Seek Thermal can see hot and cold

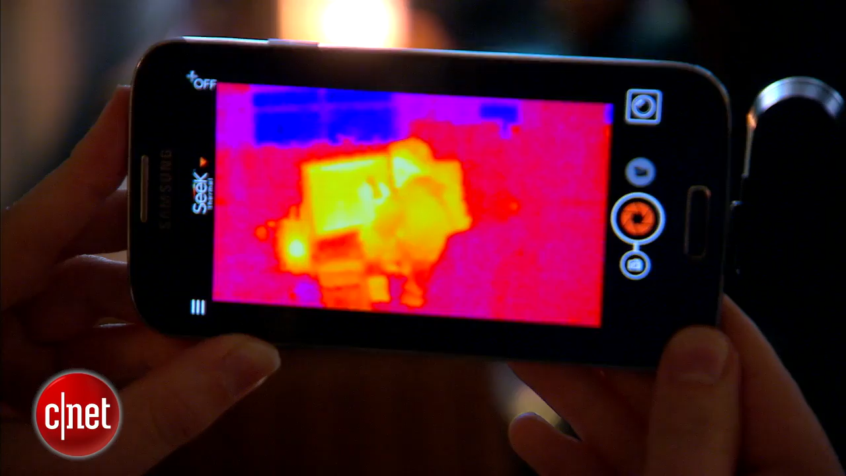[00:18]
It uses those waves to pick up on temperature differences in your environment.
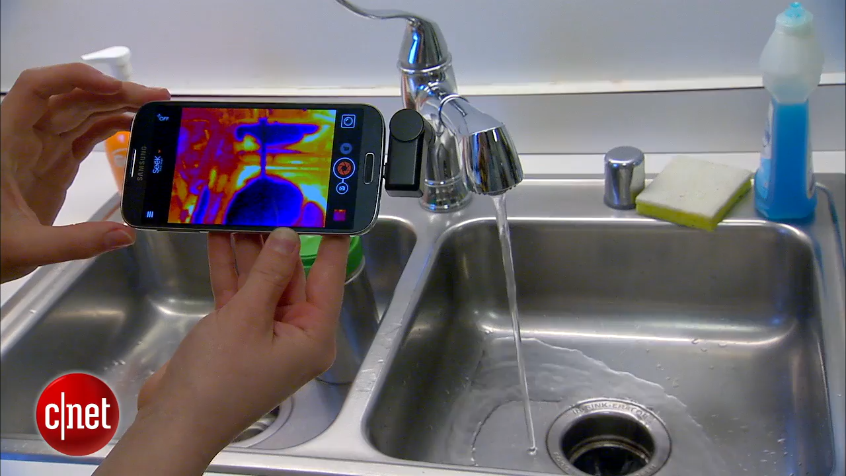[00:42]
For instance, spot mode shows you the approximate temperature of whatever is in the middle of the frame.